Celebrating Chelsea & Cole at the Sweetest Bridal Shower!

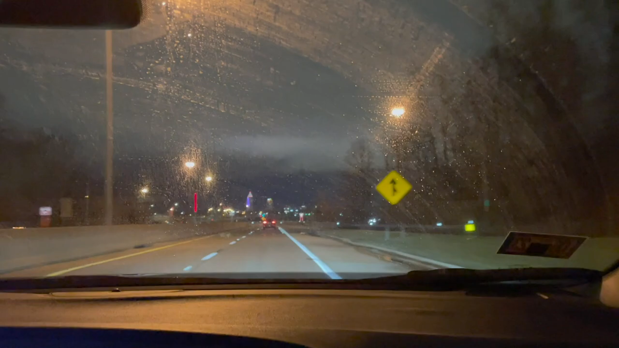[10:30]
Got a decent view of the skyline right here. I love being able to see skylines in the daytime and nighttime.